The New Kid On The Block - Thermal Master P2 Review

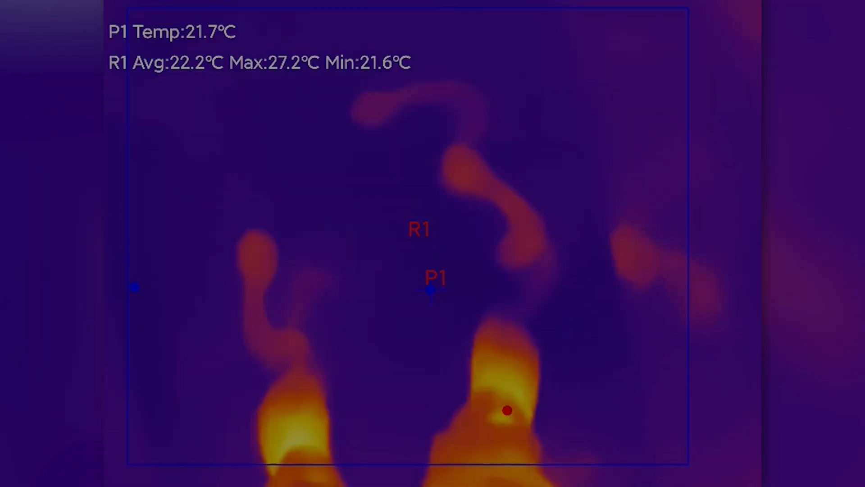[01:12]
On screen: spot 21.7°C, max 27.2°C, min 21.6°C
The larger pixel size should enhance thermal sensitivity, where a spectral range refers to the range of electromagnetic wavelengths that the device can detect.
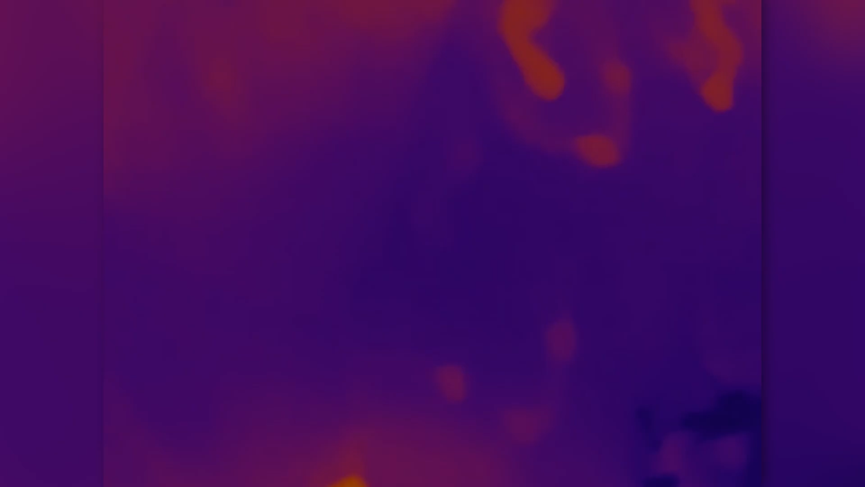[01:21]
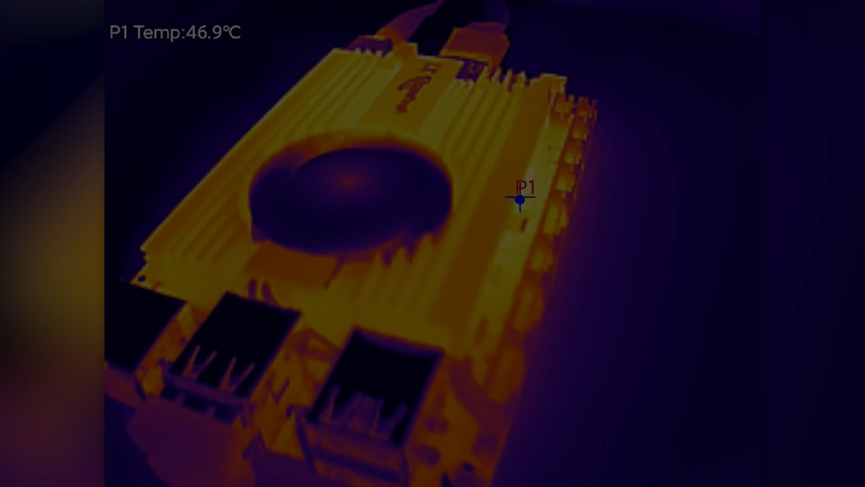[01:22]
On screen: spot 46.9°C
For thermal imaging cameras, the spectral range defines the specific band of infrared wavelengths that the sensor is sensitive to.
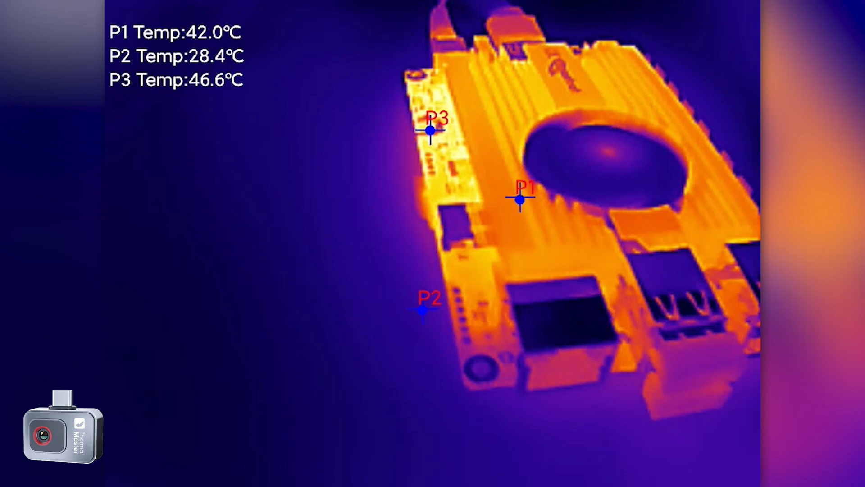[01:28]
In this case, this device falls into the long wave infrared category,
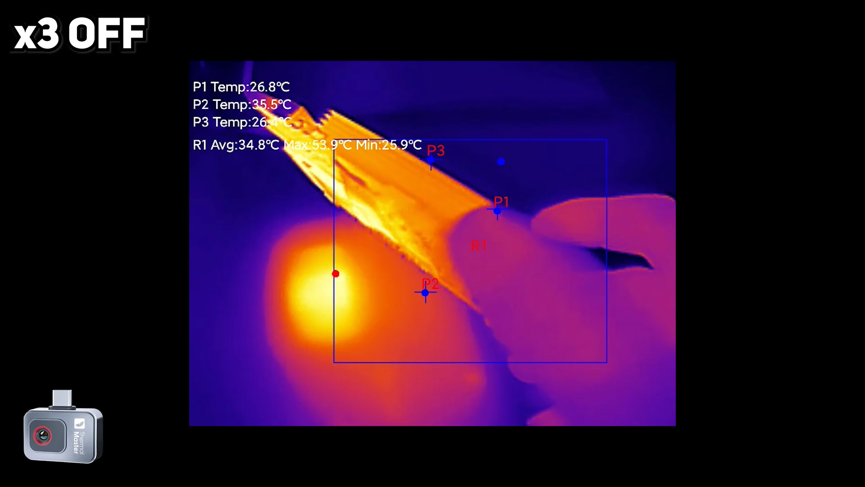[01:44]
On screen: max 53.9°C, min 25.9°C
which boosts the perceived thermal resolution in exchange for a significant frame rate drop.
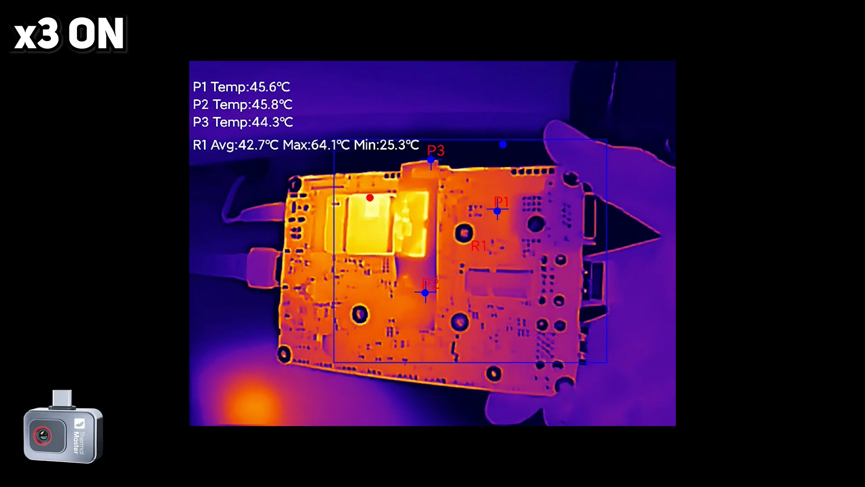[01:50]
On screen: max 64.1°C, min 25.3°C
Speaking of thermal resolution, the P2 can operate in two measurement modes, which are low and high temperature. I'll go into more detail on this in a little bit.
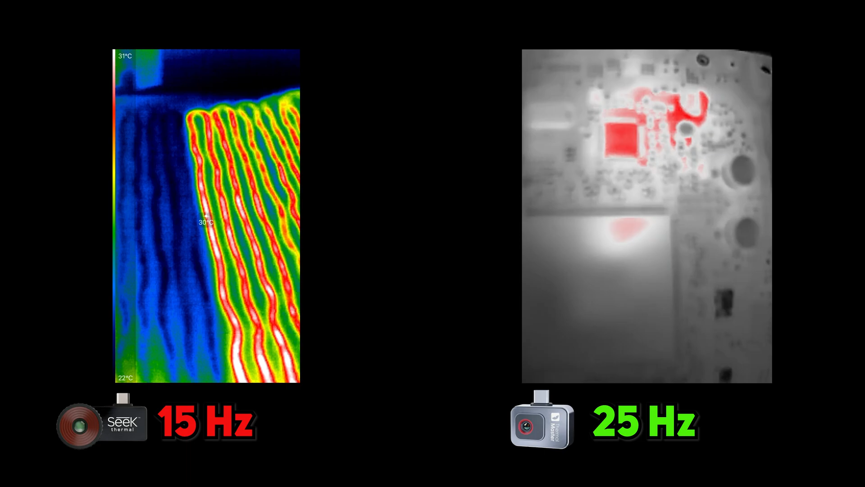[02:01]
This thermal imager also operates at a 25 hertz refresh rate and, like other images we've looked at before,
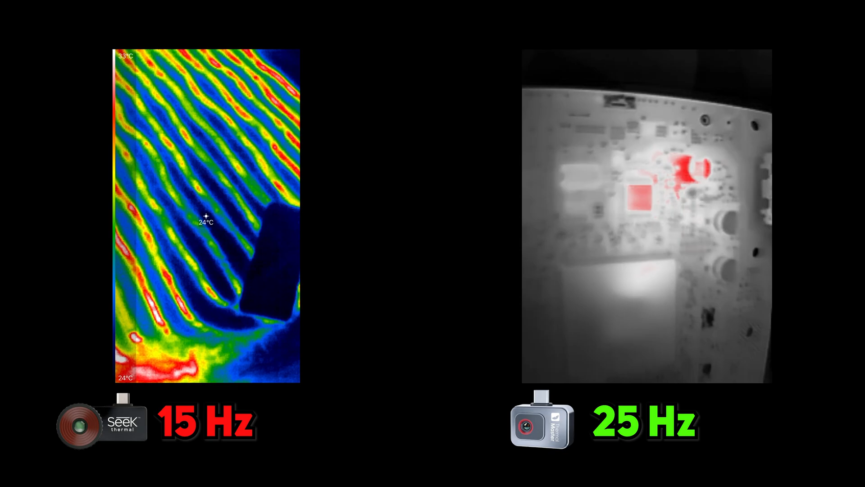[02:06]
has an automatic recalibration every few seconds.
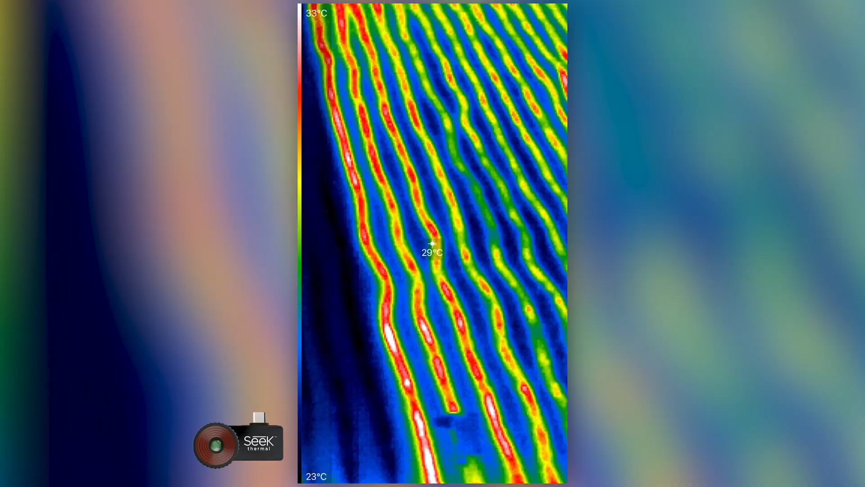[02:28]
On screen: spot 29°C, scale bottom 23°C
The P2 also has a claimed defining thermal sensitivity as low as 40 mK.
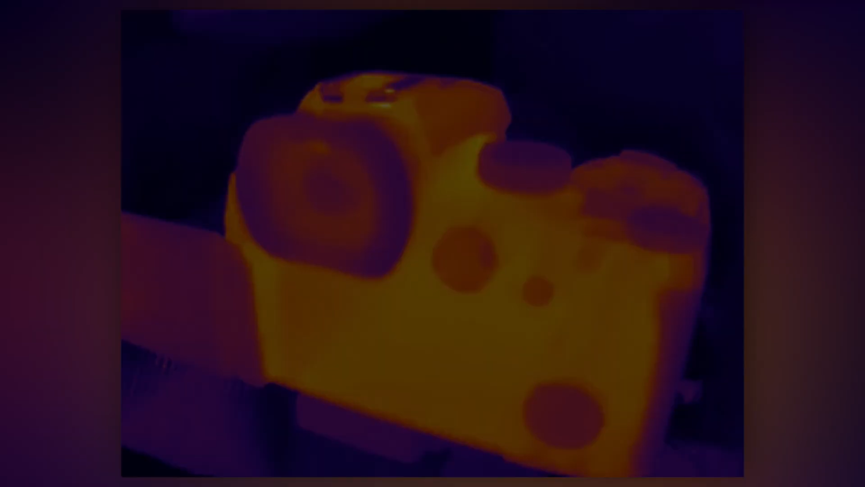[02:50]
This is a measure for how effectively a thermal imaging sensor can differentiate slight variations in thermal radiation.
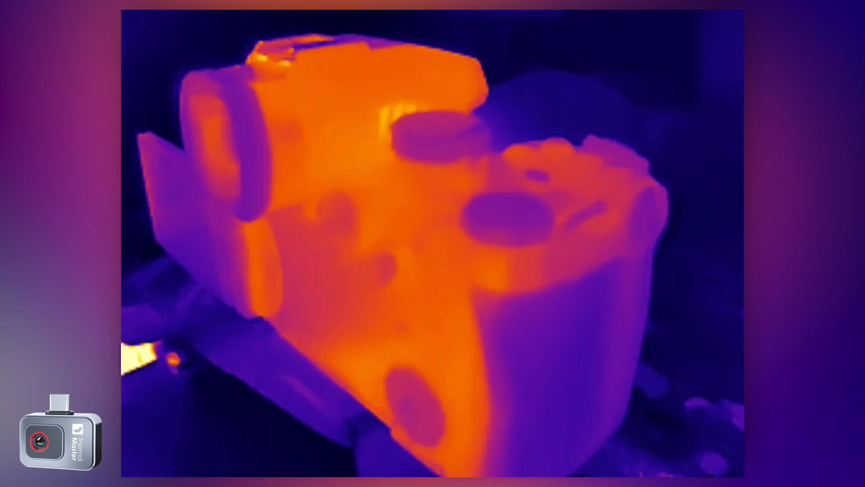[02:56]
In this case, lower the number, the better.
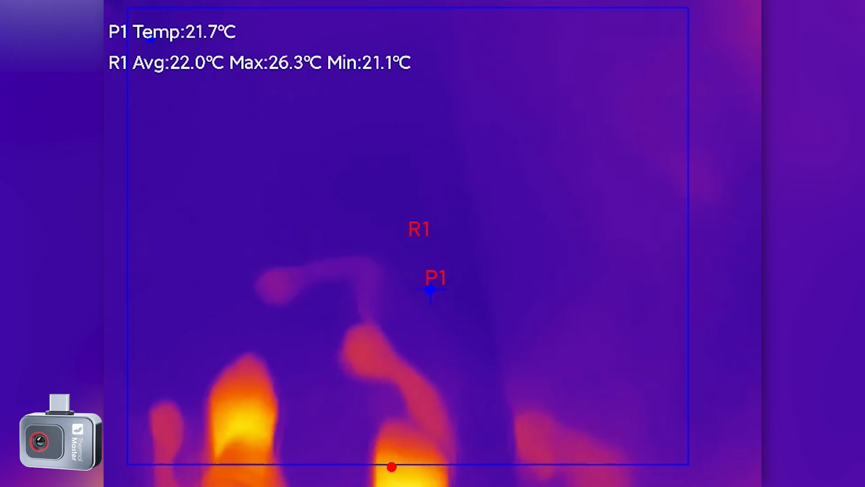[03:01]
On screen: spot 21.7°C, max 26.3°C, min 21.1°C
Having said that, 40 mK for an uncooled microbiometer appears to be better than average.
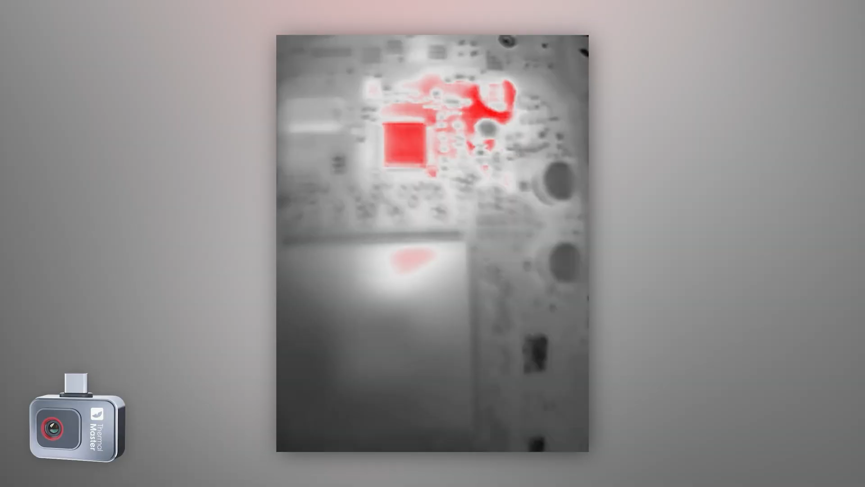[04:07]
Unlike the Seek Compact Pro, the P2 sadly doesn't have any kind of manual focus.
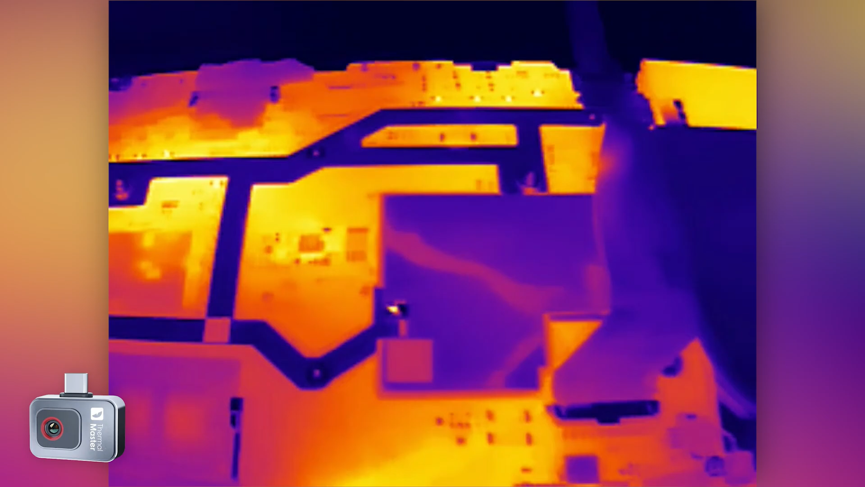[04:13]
Instead, the camera is set to a fixed focus, with a minimum focus distance of about 15cm.